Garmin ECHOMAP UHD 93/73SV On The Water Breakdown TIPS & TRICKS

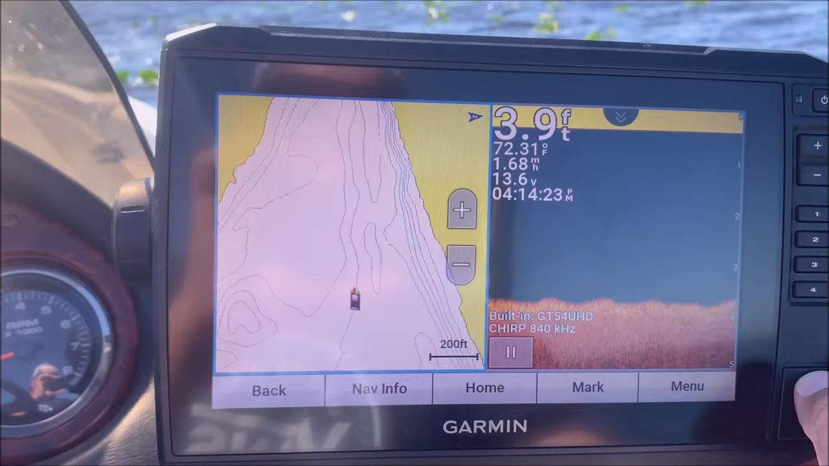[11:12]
On screen: depth 3.9 ft, water 72.31°F
and I had another user say that he wasn't able to move ahead while he was graphing and using the map because when you touch on one side or the other it's
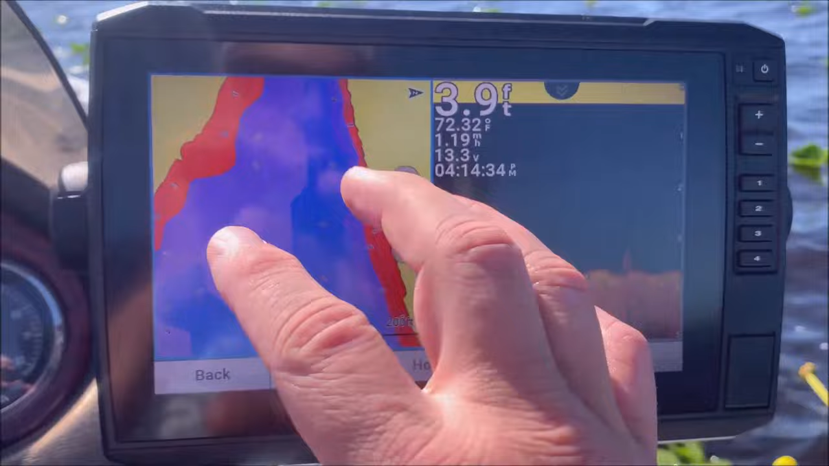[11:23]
On screen: depth 3.9 ft, water 72.32°F
going to make it big like that I can see how that
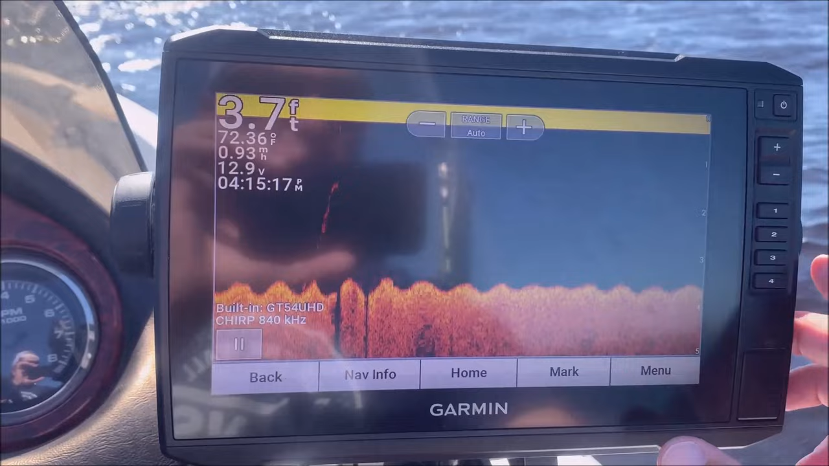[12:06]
On screen: depth 3.7 ft, water 72.36°F, speed 0.93 mph
got that number two saved as that combo I think number three is
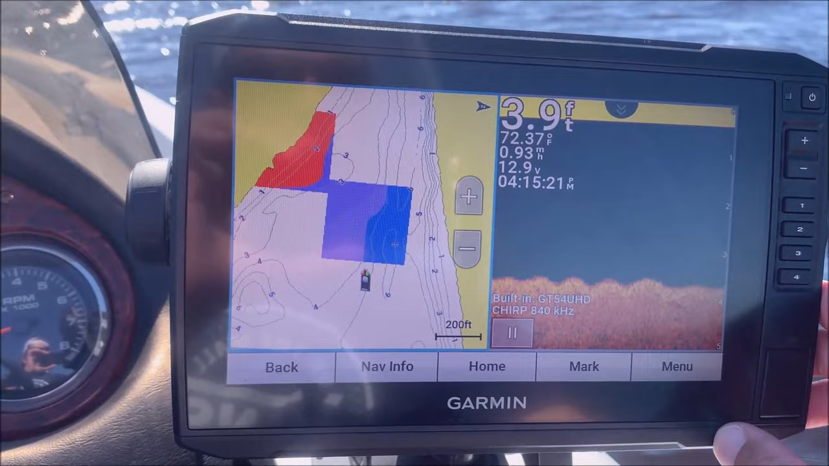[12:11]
On screen: depth 3.9 ft, water 72.37°F
going to be my clear view and then number four is going to be my side view while we're here I'll kind of go over some of the features of the side view
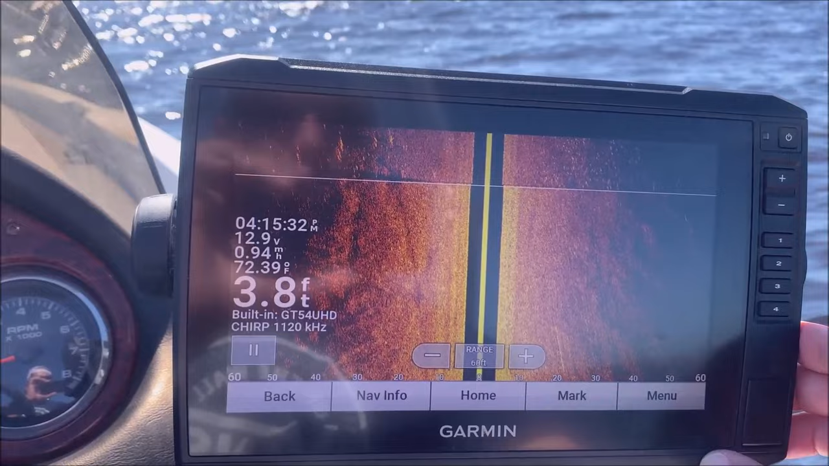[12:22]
On screen: depth 3.8 ft, water 72.39°F
as I explained in another video your boat is actually up here in this top corner
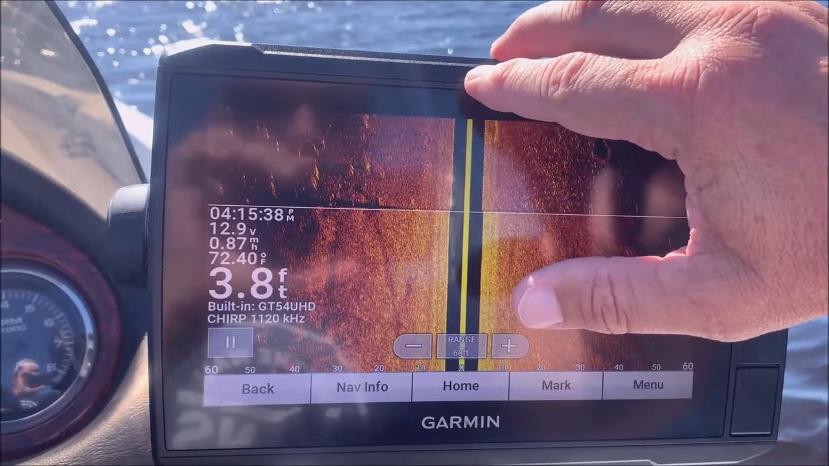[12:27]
On screen: depth 3.8 ft, water 72.40°F
that's where your transducer is this line is your transducer line the black space right
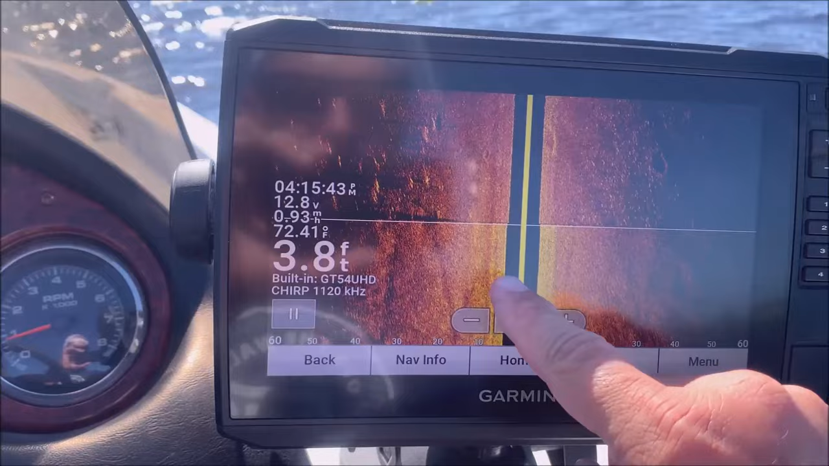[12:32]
On screen: depth 3.8 ft, water 72.41°F
there is the depth of the water see it's 3.8 feet if we were say in 20 feet of water
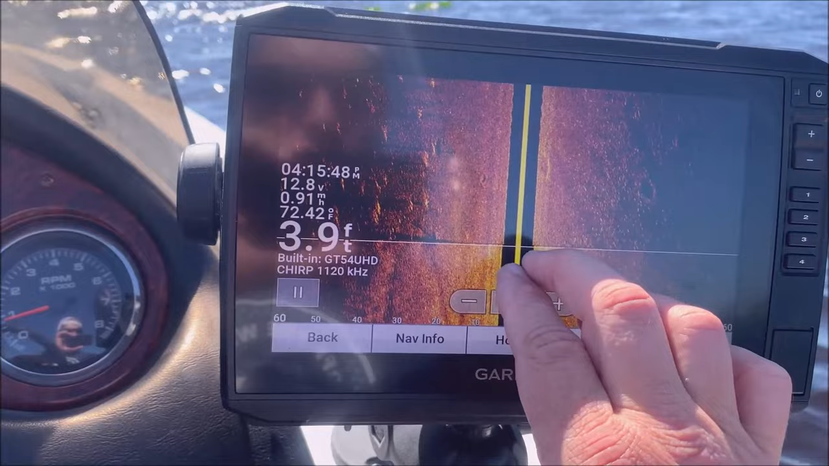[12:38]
On screen: depth 3.9 ft, water 72.42°F
this would obviously be higher if you look over here you can see we're out in a pad
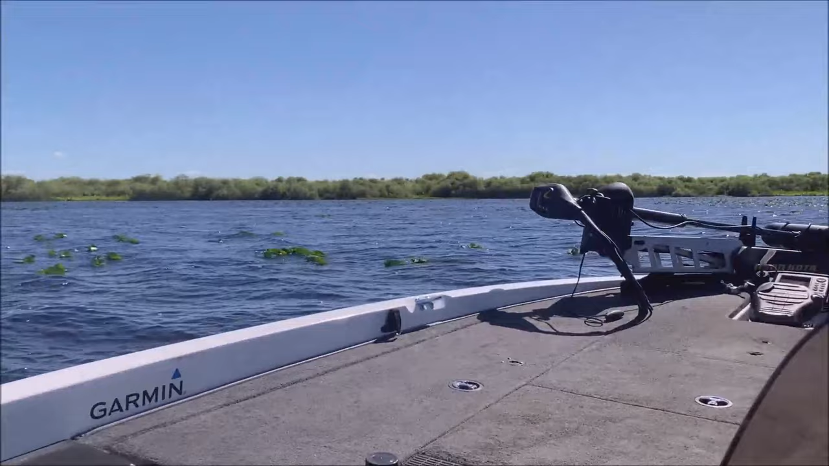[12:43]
field a few sparse lily pads you can see these beds right here that's kind of a cool feature
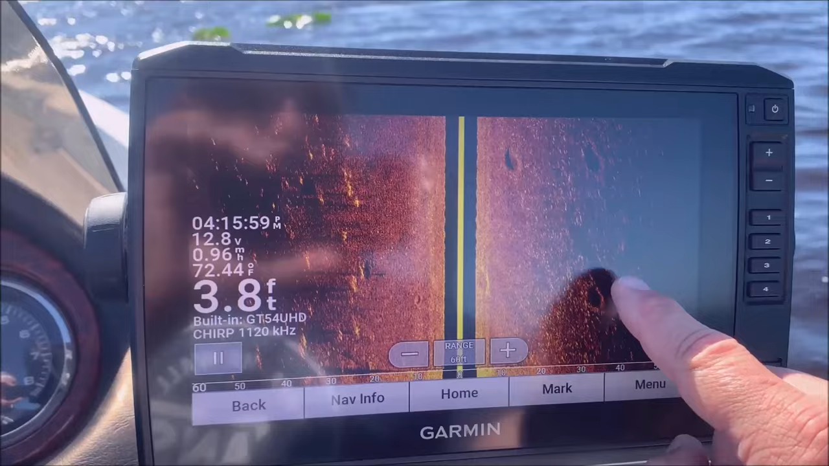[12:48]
On screen: depth 3.8 ft, water 72.44°F
see those beds those are probably tilapia beds I don't think they're bass beds
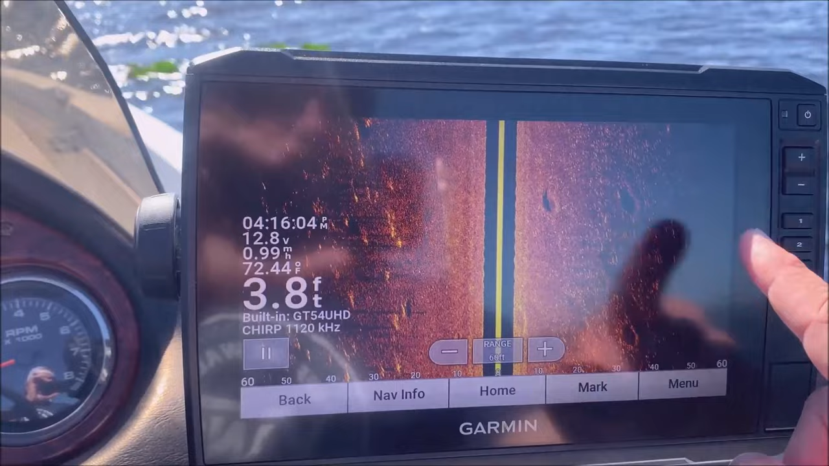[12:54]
On screen: depth 3.8 ft, water 72.44°F
but these are all pad stems right here or shell anything like you see if this is a bright
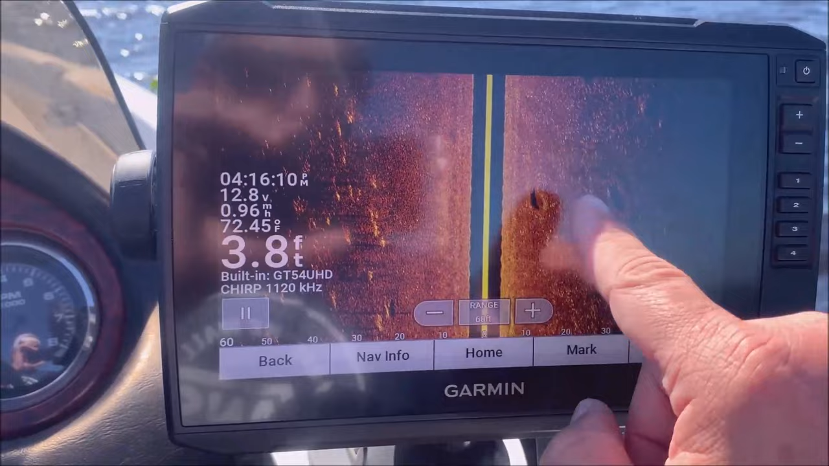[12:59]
On screen: depth 3.8 ft, water 72.45°F
return it's going to be a hard bottom if it's a dimmer return it's going to be a soft bottom but I wanted to
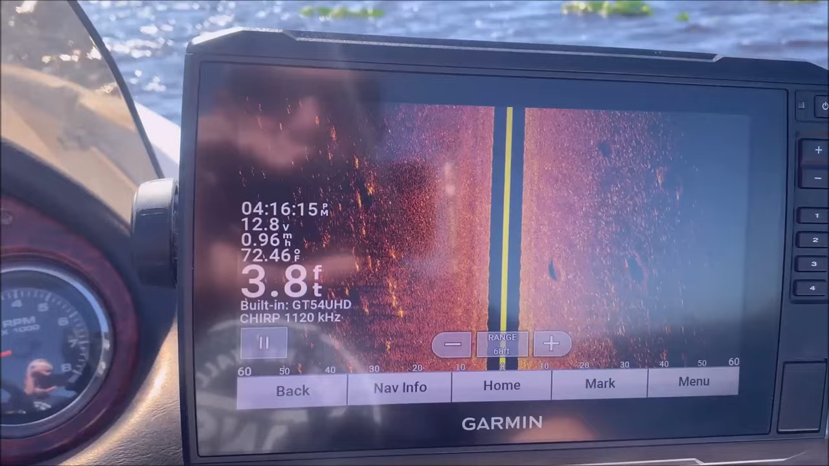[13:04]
On screen: depth 3.8 ft, water 72.46°F
just kind of point out some stuff that you see on side view or side scan and these beds were one thing I
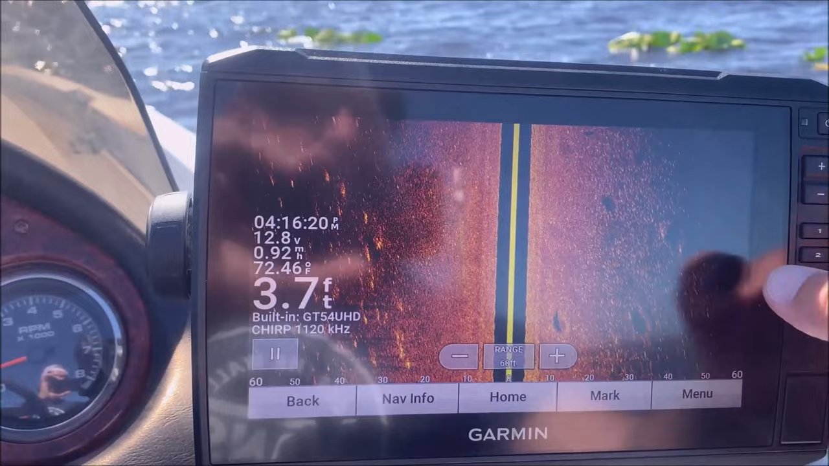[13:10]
On screen: depth 3.7 ft, water 72.46°F, speed 0.92 mph
think that little white thing right there is probably a fish on that bed so that's a pretty pretty cool picture there like I said those are probably tilapia I don't think they're bass this time of year here in Florida we're pretty much
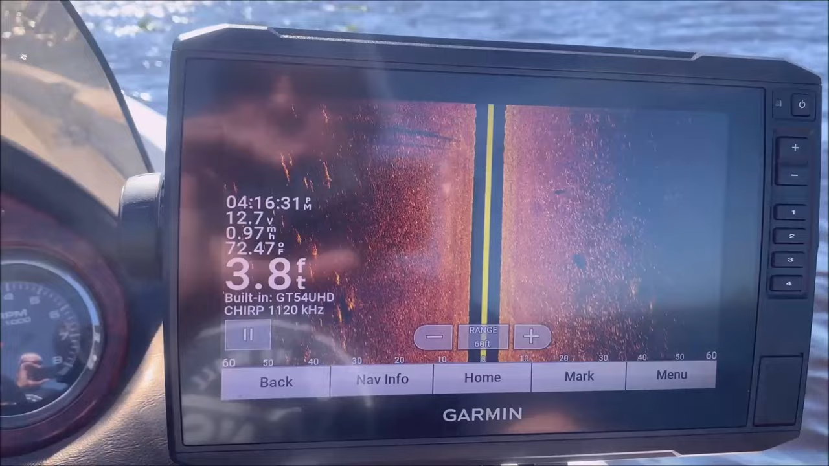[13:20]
On screen: depth 3.8 ft, water 72.47°F
spawned out already here in mid-April so all right so I thought I'd go over real quick the benefits of networking your fish finders together just for those of you who may have two of these and are considering networking them together but don't have them yet and I just thought I'd go over you know what you might some reasons why you might want to do that because I do highly recommend it if you can so let's just imagine that we're going down
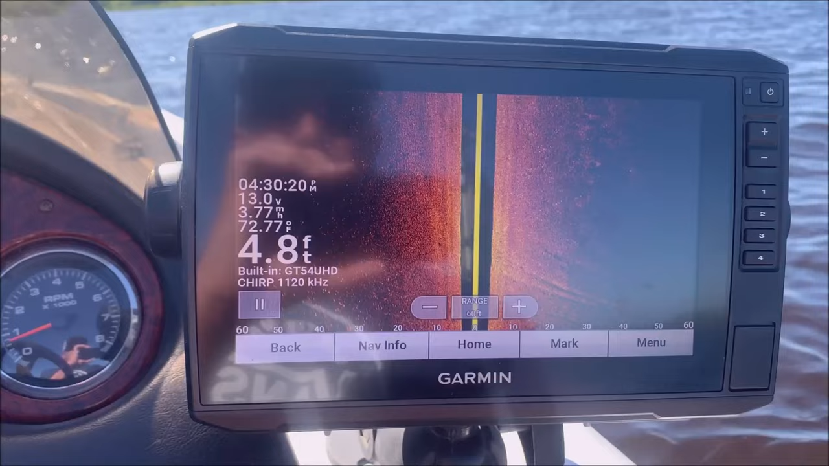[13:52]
On screen: depth 4.8 ft, water 72.77°F
here on our side scan our side view forgive me and we see something that we want to fish let's just say we want to fish that right there
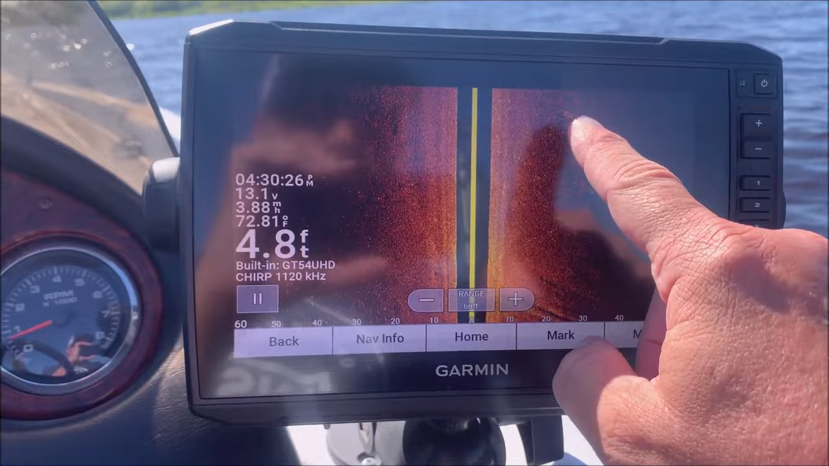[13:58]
On screen: depth 4.8 ft, water 72.81°F
what I can do is hit pause here and then I can
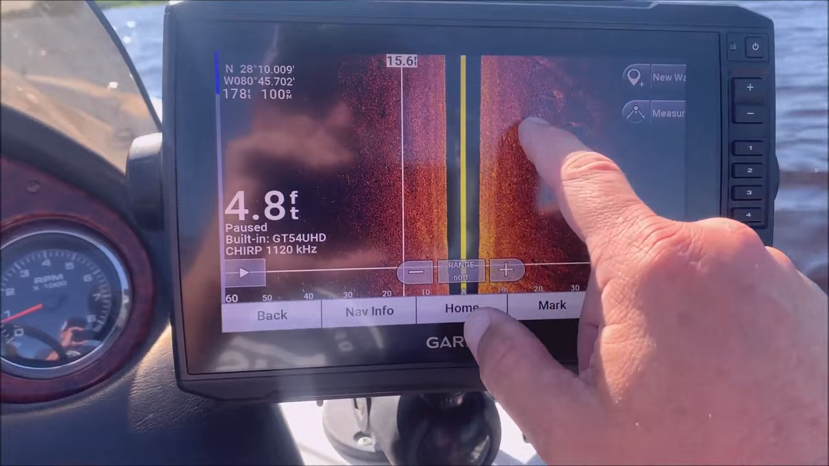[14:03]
On screen: depth 4.8 ft
just go right to where that is right there and I can create